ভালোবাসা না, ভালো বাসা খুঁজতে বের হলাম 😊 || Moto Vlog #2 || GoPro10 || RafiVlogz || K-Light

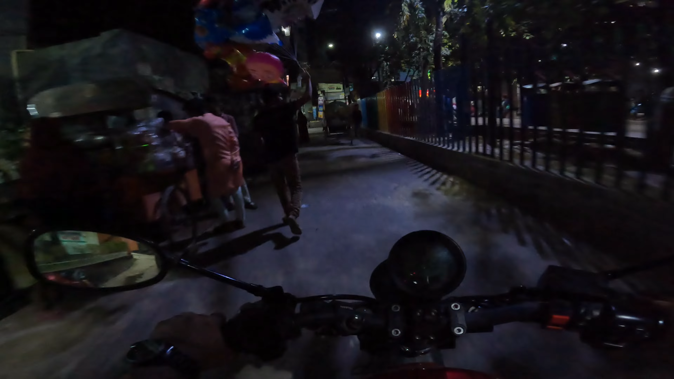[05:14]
8:45, এখন আমি ওর বাসা থেকে গাড়ি নিয়ে বের হলাম। আমি যাব ঠিক আমার বাসাতে মানিকনগরে।
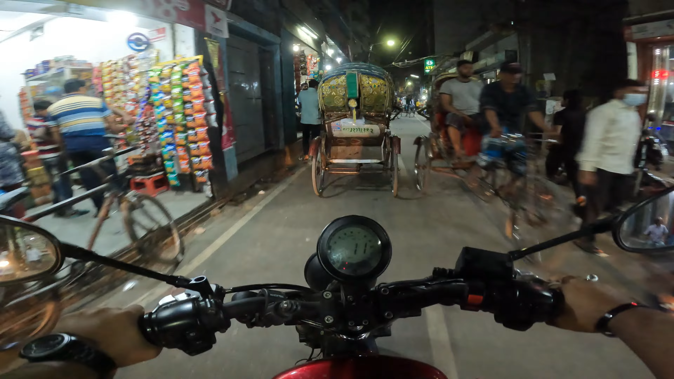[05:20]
রাতের বেলা কেমন ভিডিও হচ্ছে আমি
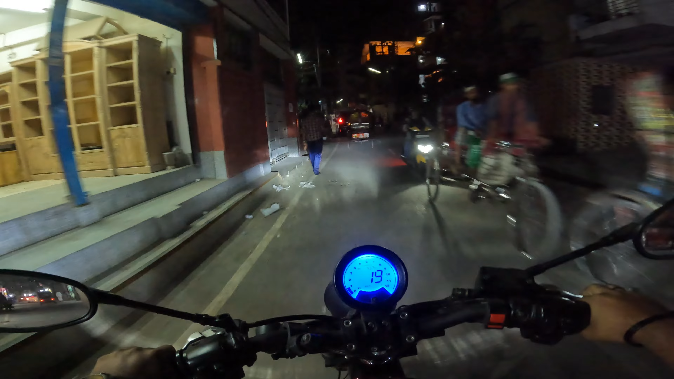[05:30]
বাসায় গিয়ে ভালো করে দেখতে পারবো, আই হোপ ভালো হবে।
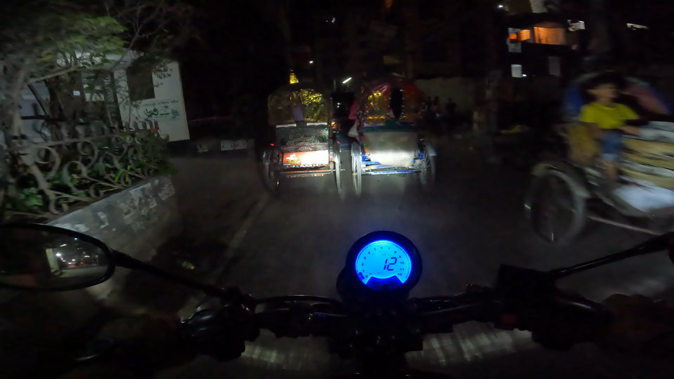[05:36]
যদি লাইট কম থাকে তাহলে তো বেশি ভালো হবে না, স্বাভাবিক। আজকে একটা দিকে বাসা দেখলাম মহানগরের দিকে, আর বাসাটা মোটামুটি ভালোই লাগছে।
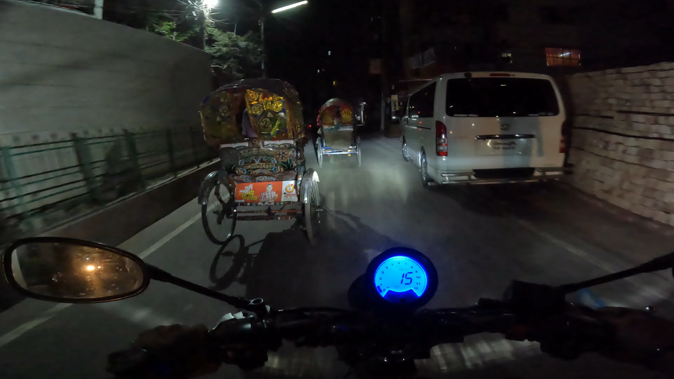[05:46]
মানে কিছু কিছু বাসা দেখলাম এখানে, বাসা ভালো এবং বাসার পরিবেশও ভালো।
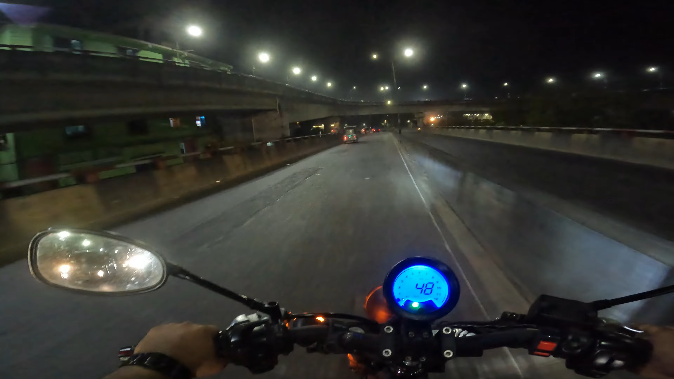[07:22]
এখানে একটা ভাঙা একটা প্লেস আছে, এখানে রাস্তার মাঝ বরাবর, তো এই জিনিসটা আমার খুবই আতঙ্ক লাগে। এই যে অলরেডি পড়ে গেছে এটার ভিতরে,